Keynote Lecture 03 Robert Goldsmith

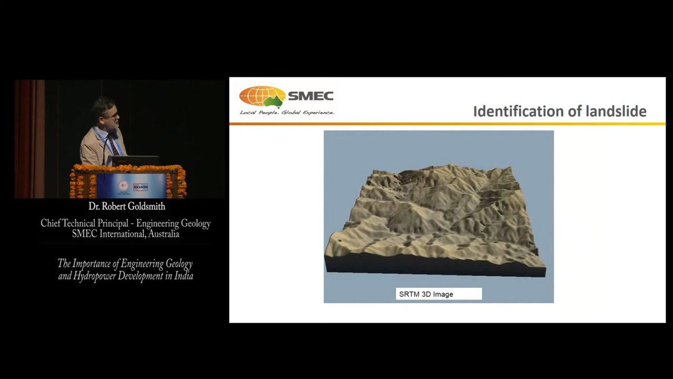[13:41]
Oh, that was the SRTM. You can whiz it round if you've got the right technology to do a 3D rotation. But anyway,